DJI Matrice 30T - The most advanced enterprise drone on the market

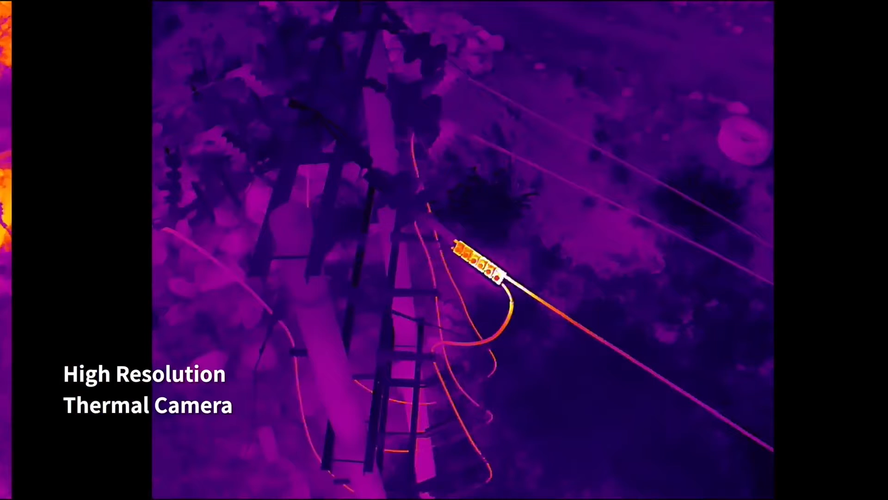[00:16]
exposing even the most subtle features in the image with stunning clarity. You can easily capture thermal footage from up to 400 feet,
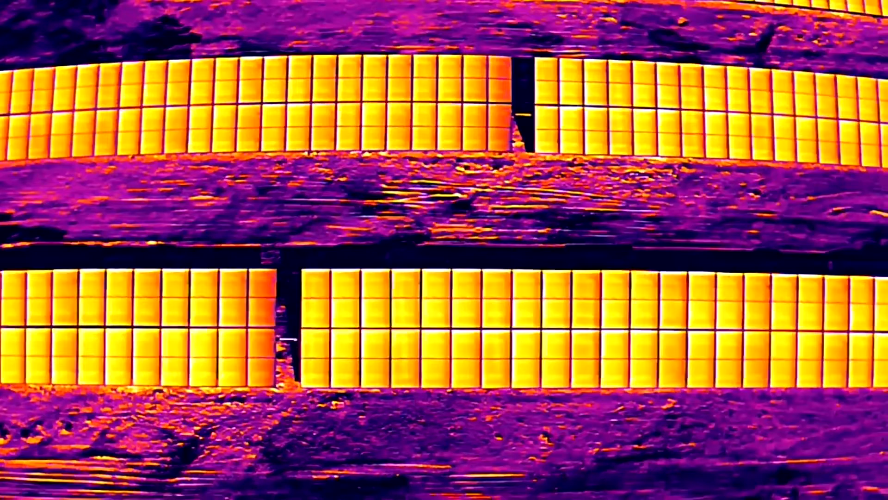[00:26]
making it a lifesaver for search and rescue operations. Next, the M30T has a jaw-dropping 16x optical zoom lens and 200x digital zoom.